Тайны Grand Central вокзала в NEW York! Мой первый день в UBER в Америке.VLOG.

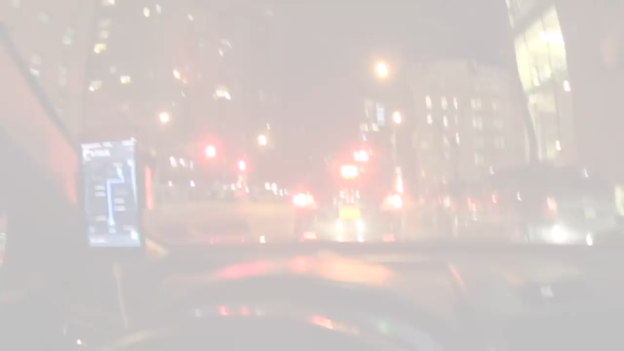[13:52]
Вот только домчался до Манхэттена Еще даже до Empire Style Building не доехал Какая то вот Лиза Совсем рядышком Тут через раз два три четыре пять блоков Посмотрим куда Лиза поедет
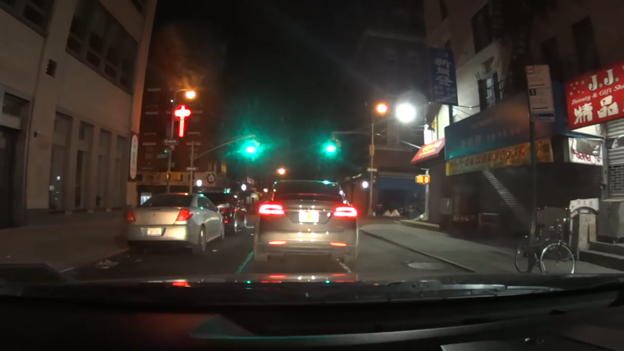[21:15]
Новая Тесла тут передо мной зажигает с флоридскими номерами Видите Как она называется то я не помню Модел какая то
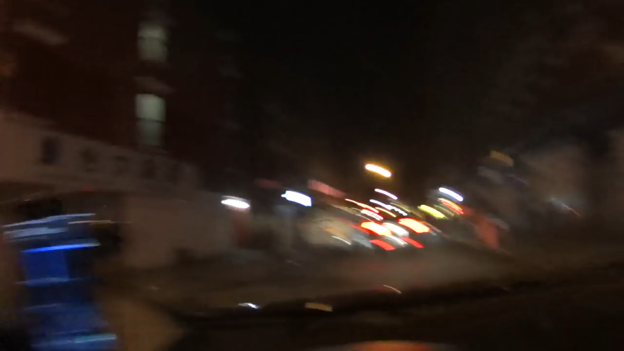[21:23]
Вот время у нас три ночи я еду поднимать Эрика какого смысла не поднимать а
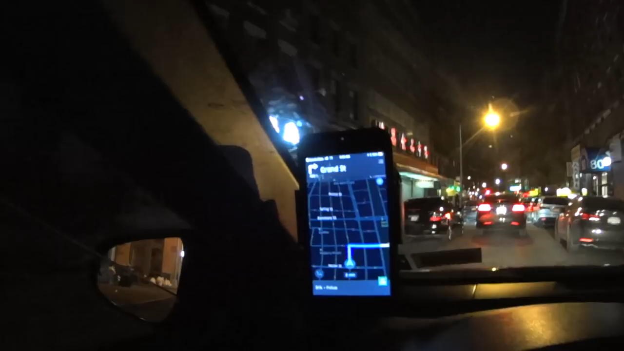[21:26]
Забирать его Пикапите как здесь говорят Заехал через китайский квартал еду А может в принципе Эрик там может быть и китайец да Езжу пока что в 4 начал Три ночи пока еще силы